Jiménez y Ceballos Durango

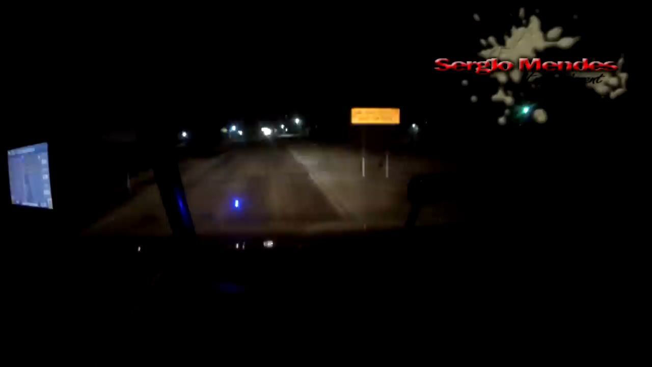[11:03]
aquel la años, perdón, el escalón. Ahorita son hora de aquí las 11:32, 10:32 de Chihuahua. Pues sí, la idea es llegar hasta Apodaca. A ver cómo le hacemos.
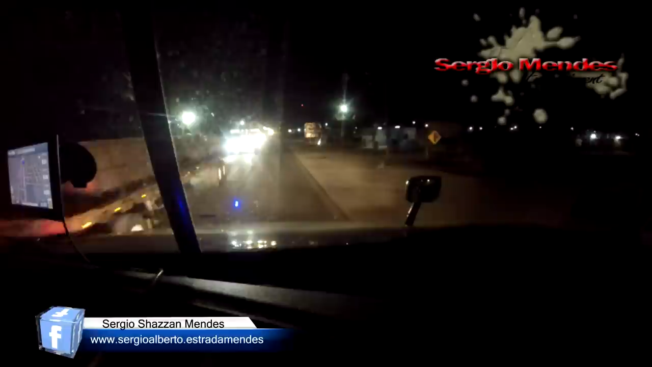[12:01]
Entonces, mejor me doy una, como dicen, una madriza y llego allá a las 5 o 6 de la mañana, me registro, porque a las 6 empiezan a registrarse. Me meto a dormir 3 horas o 4 horas de ahí que me hablen y luego me vuelvo a dormir cuando me rampo otras 3 horas. Pues se recuperó algo, ¿no?
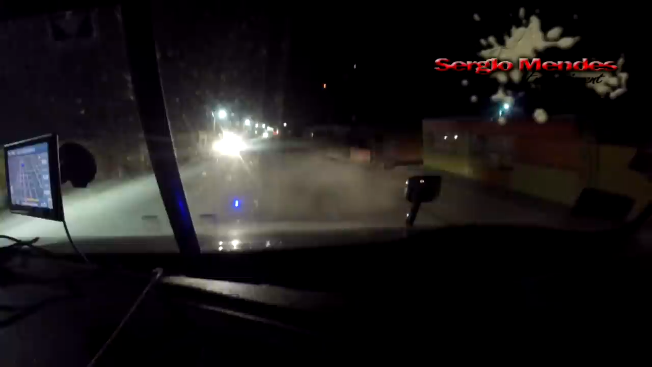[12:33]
Pues así mero merito es. Aquí la salida de moto para con el federal. Como voy vacío, pues no le doy mochada. Nomás cuando vengo cargado es cuando le doy 100 pesos.
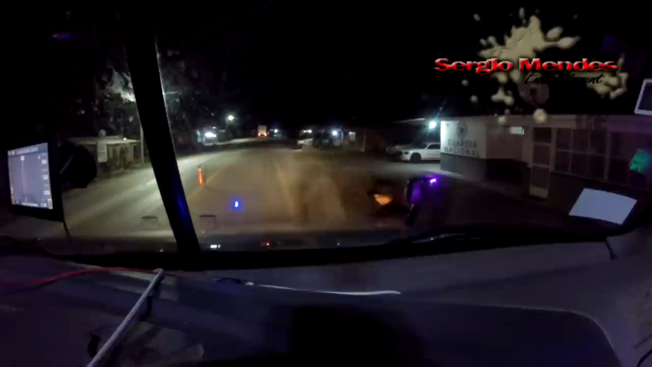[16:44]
¿Cómo está usted, oficial? Pasé el viernes, yo me voy a venir a mucho porque su compañero usted no trabajó. Hasta yo pregunté por usted. No, está descansando, viene mañana sábado, dice. Aunque ve, de vacío no nos cortamos, porque yo voy a cargar a Monterrey. ¿Monterrey? Sí. A Podaca, tengo la cita para cargar.